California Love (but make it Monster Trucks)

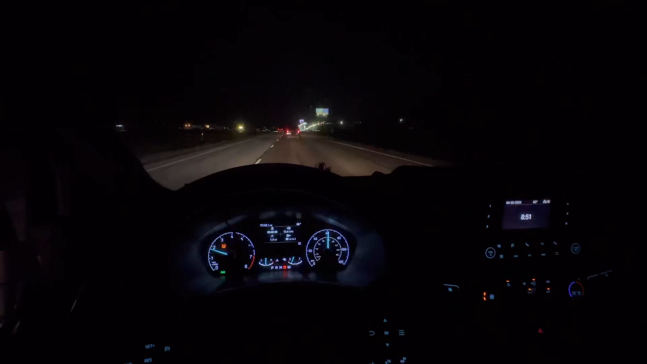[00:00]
just now leaving the shop. It's actually 9:51. The clock's wrong. Got a North Tour all loaded, ready to go. Luckily, Sydney's gonna help finish up South Tour for Crosby. And we'll be headed to California in the morning. See you then.